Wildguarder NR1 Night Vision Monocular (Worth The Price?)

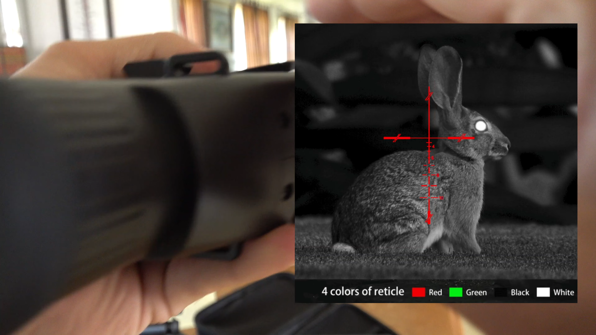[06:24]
So your buttons to flip through the different IR and focus and whatnot.
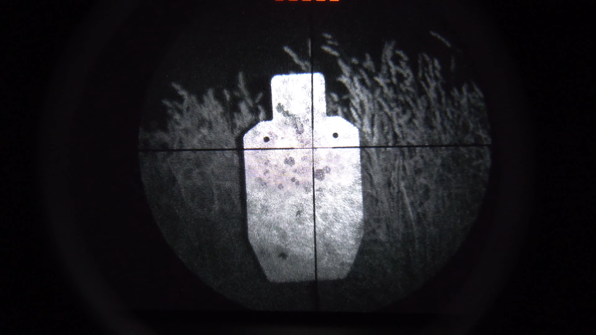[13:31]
Okay, so that's a target that's at about 40 yards right now and I just showed you